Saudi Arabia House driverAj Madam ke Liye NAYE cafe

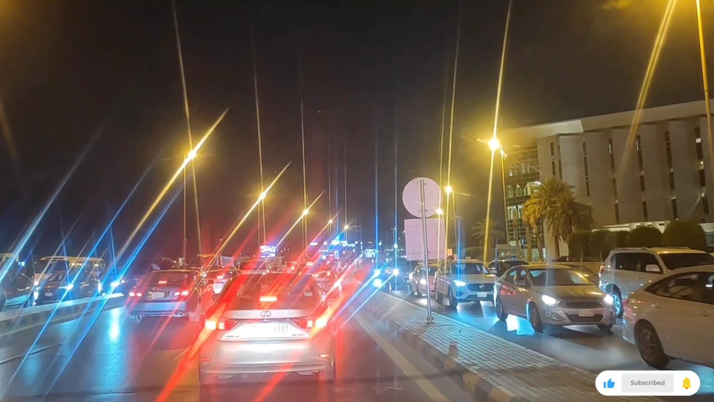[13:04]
मेरे को क्रास हो गया था, जब पढ़ गया, जब ब्रेक मार देता, तो फ्लैश मार देता, फ्लैश मार देता, तो तीन हजार रियाल मुखलफा देना पड़ेगा इस चीज़ के लिए, तो भी चलो, ये सिगनल पास होने के बाद, रूम आ